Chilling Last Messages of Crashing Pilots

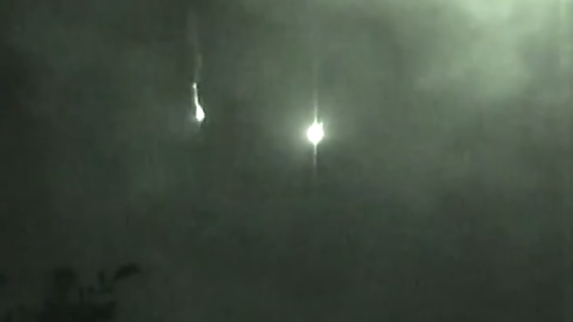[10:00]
Above the small town of Uberlingen in southern Germany, two aircraft collided.